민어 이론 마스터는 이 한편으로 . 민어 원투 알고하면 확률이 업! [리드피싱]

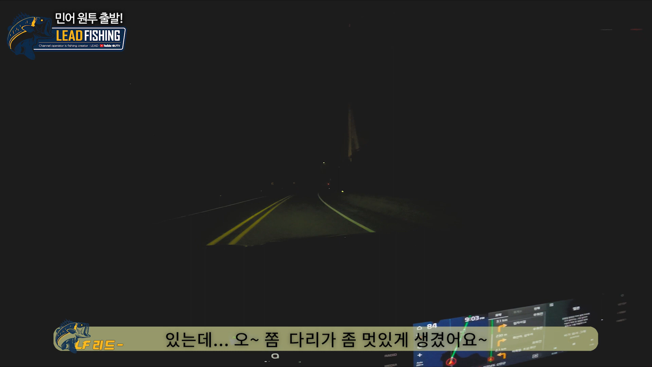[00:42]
이렇게 생긴 다리가 두 개를 건너 와야지만 목적지에 도착할 수가 있습니다
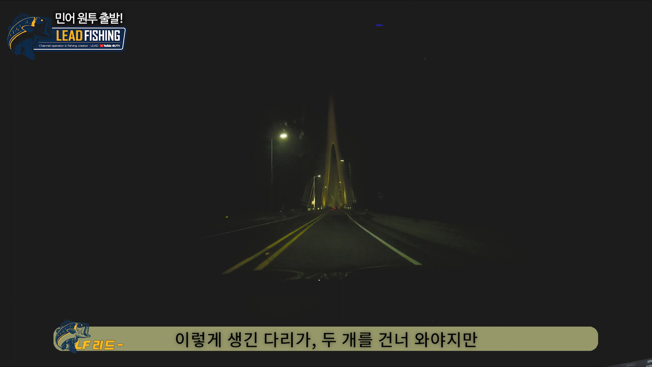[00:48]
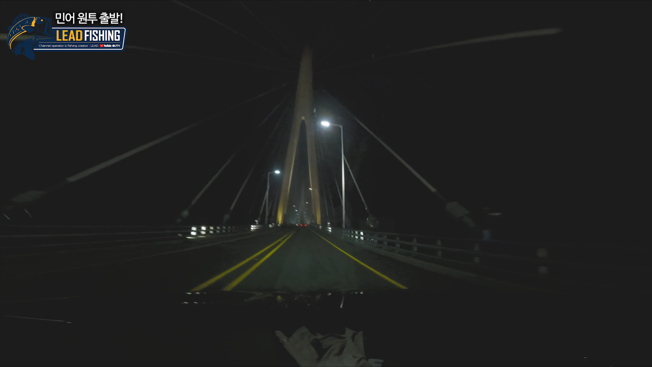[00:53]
다리 멋지지 않아요 극기 체험이야 이거 뭐야 야 이거 뭐 길이 와 미쳤네